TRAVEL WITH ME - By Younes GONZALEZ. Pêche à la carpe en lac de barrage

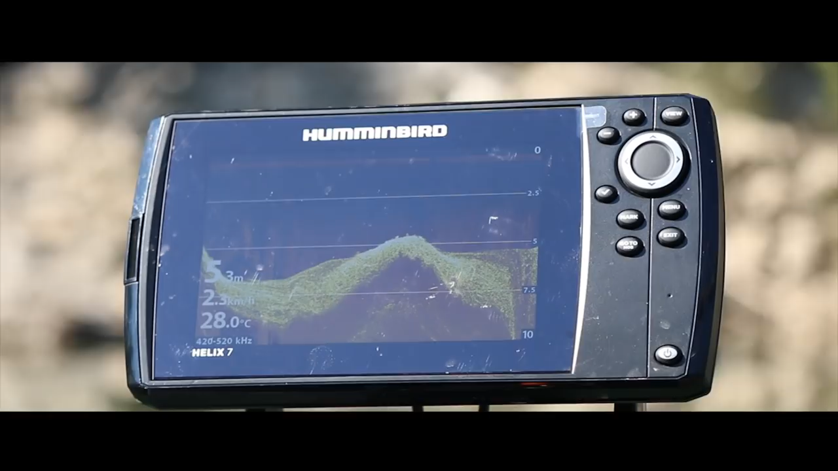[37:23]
On screen: depth 5.3 m, water 28.0°C
5 mètres et là ça descend, donc la limite, le repère visuel que je vais prendre en fait, c'est cet arbre.